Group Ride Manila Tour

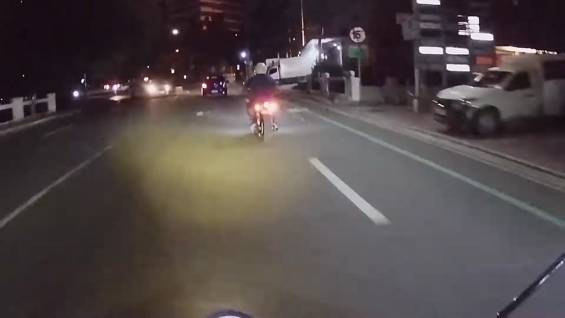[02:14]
Iiwan tayo ng ano nito. XSR nito. Pogi, oh. Ito si Miguel nasa unahan natin.
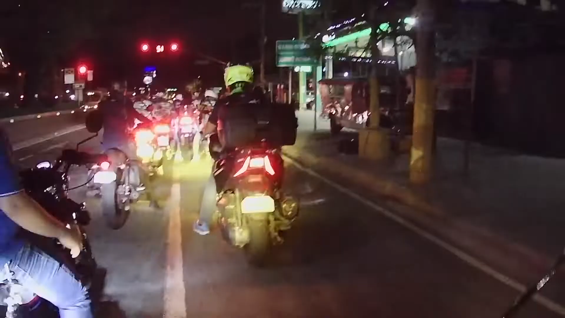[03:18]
Ito, si Boss Richard, oh. Nasa unahan natin.
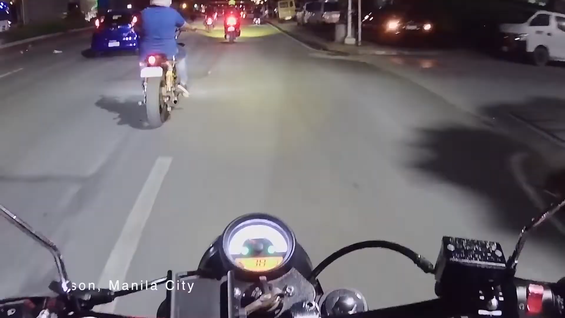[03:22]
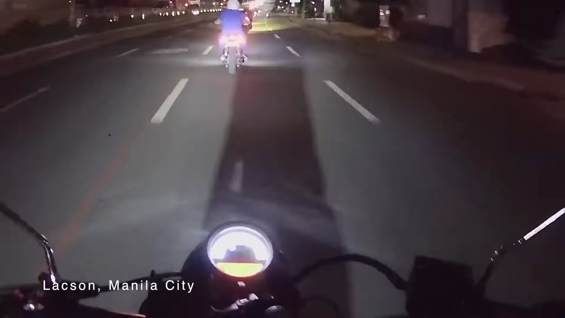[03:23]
So, ito, guys. We're in... Mabini Bridge. Going to Nagtahan. Hindi ako nakinig sa briefing kanina.
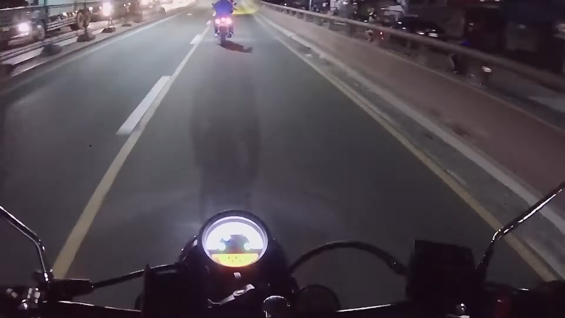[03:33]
After Mabini Bridge, Nagtahan. Hindi ko alam kung mag-o-otis or diretso tayo ng Vito Cruz or Quirino. Ganon. Tapos, babalik tayo, lalabas tayo ng Roas Boulevard. So, mamaya, makikita nyo yung ganda ng Roas Boulevard, yung pailaw dun.
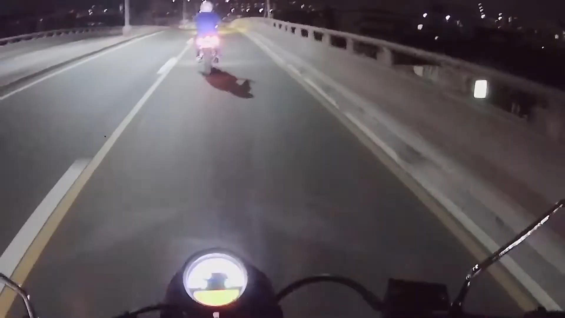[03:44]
Parang wala ka sa Manila. Na dating ang dilim-dilim. Ngayon, talagang sobrang liwanag.
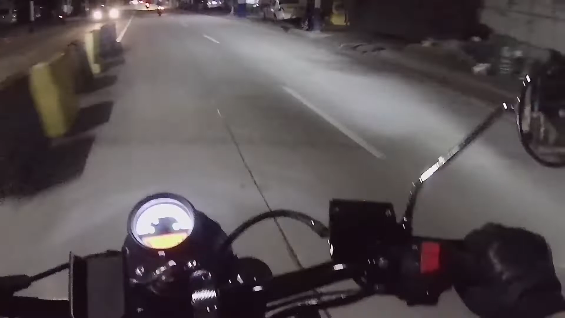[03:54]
Tignan nyo yung buga ng ilaw, oh. Yan, oh. Ito kami sa may Otis, guys. Otis, kung hindi ako nagkakamali, magle-left kami dyan sa may... yung daanan ng mga truck or siguro ilalabas nila bakuntang going to Quirino.
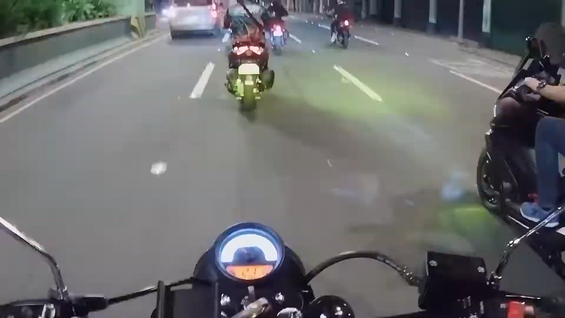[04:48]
So, on my right, Mr. RS Photo.
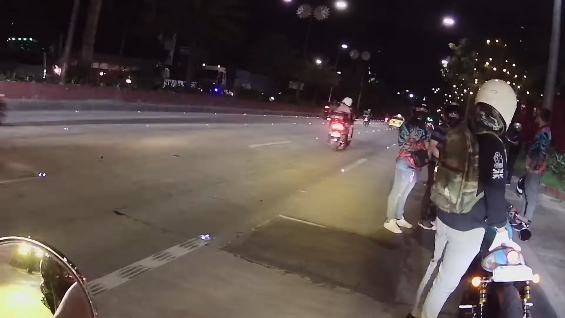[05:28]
Baba nung kay Bray, eh, no?
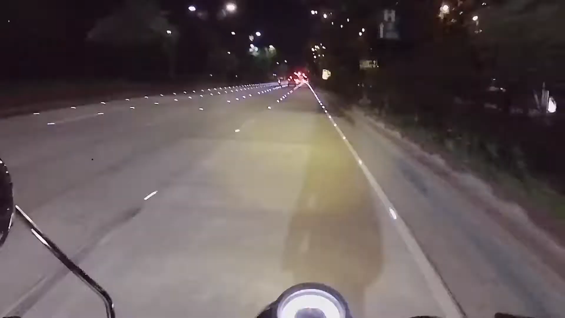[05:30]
Ganda, no? Ganda ng ilaw ng Manila, oh. Naiwan na naman kami. Laya kaming naiiwan, eh. Kanina nalaglag yung cellphone, ngayon naman.